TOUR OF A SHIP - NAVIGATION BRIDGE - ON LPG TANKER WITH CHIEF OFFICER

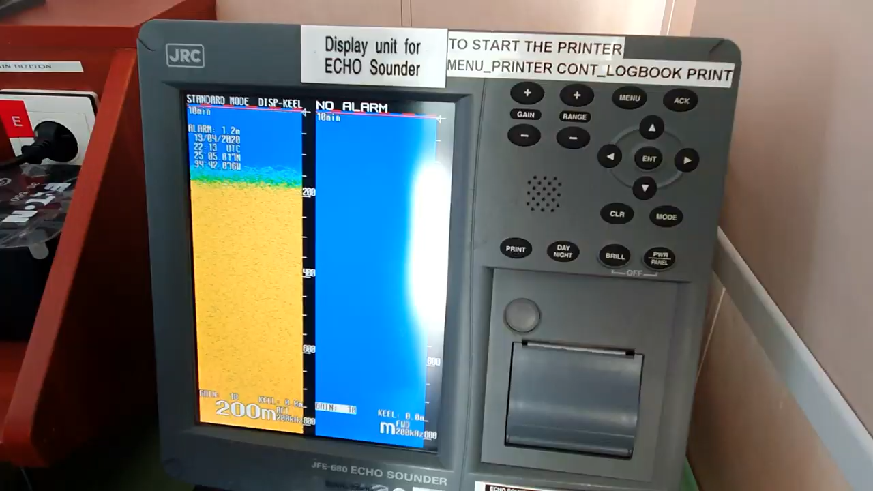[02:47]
Here is the echo sounder that we can see the depth below the queue.